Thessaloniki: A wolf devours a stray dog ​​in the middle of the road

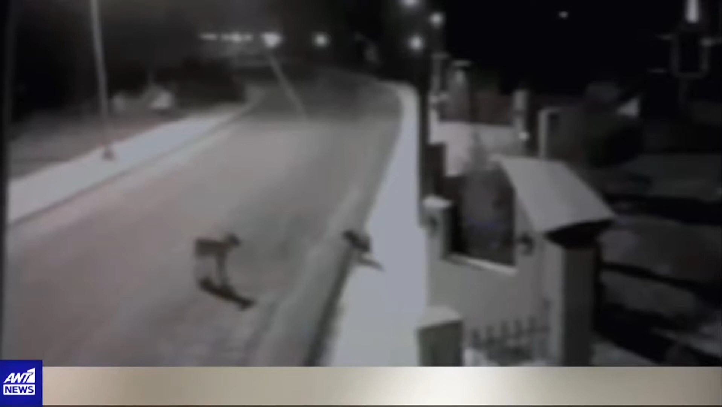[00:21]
Η κραυγή του μικρού σκύλου ραγίζει καρδιές. Η θεαιότητα της επίθεσης σοκάρει.
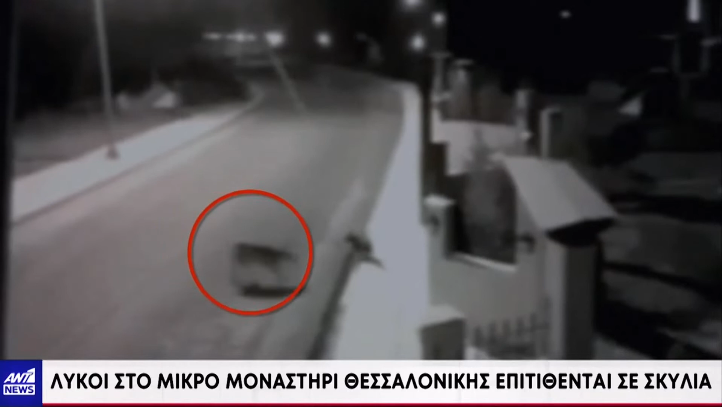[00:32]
Στο βίντεο ντοκουμέντο που εξασφάλισε ο Αντένα φαίνεται ένας λύκος να δαγκώνει αδέσποτο σκύλο και να του αφαιρεί τη ζωή. Κι άλλες φορές υπήρχαν λύκοι που κάναν την εμφάνισή τους, περιμετρικά βέβαια δεν πέρανε μέσα στο χωριό.